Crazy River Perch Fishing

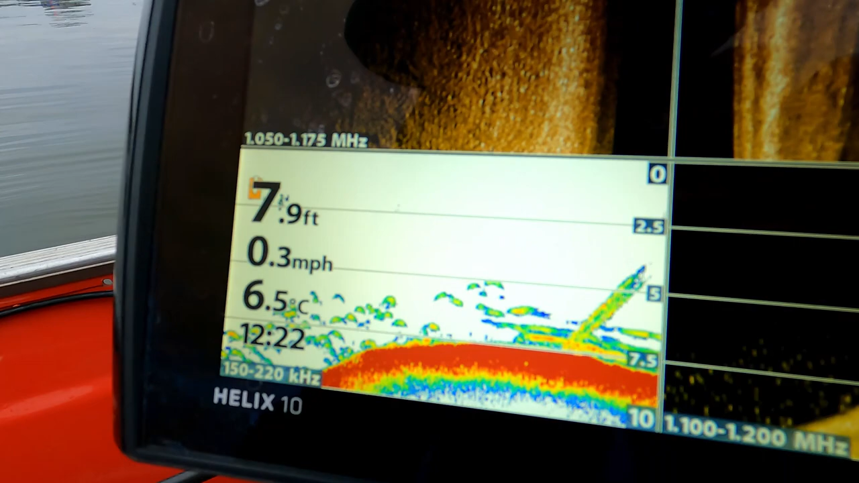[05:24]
On screen: depth 7.9 ft, water 6.5°C, speed 0.3 mph
There is a snag down here. Straight on it, but we'll give it a go. See if I can find one straight away.
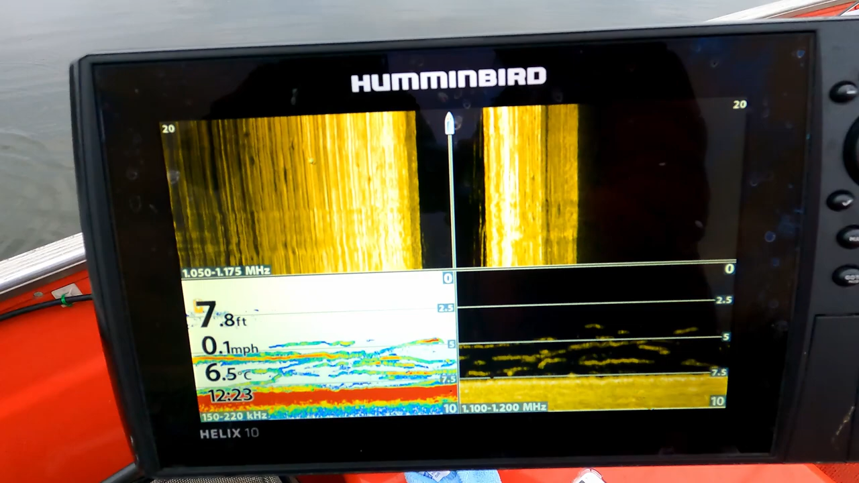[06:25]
On screen: depth 7.8 ft, water 6.5°C, speed 0.1 mph
But they're there, they are literally directly underneath the boat, so we'll just drop it aside of here now.
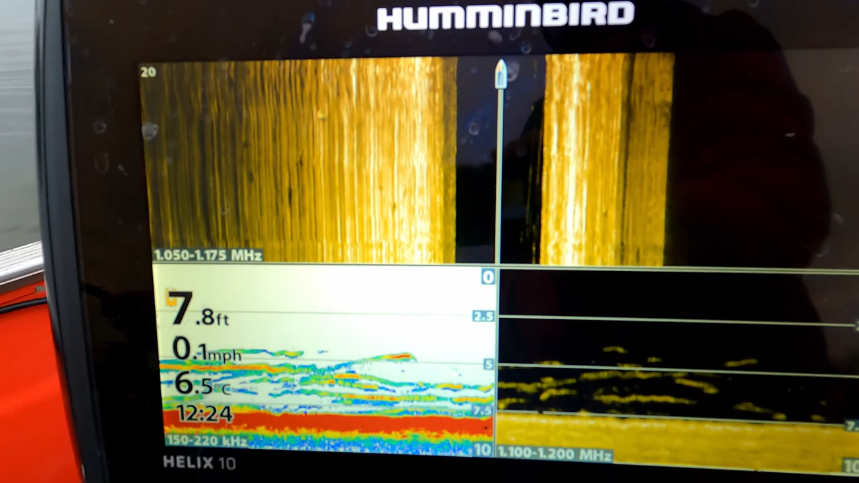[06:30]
On screen: depth 7.8 ft, water 6.5°C, speed 0.1 mph
If you look down onto where I'm jigging now.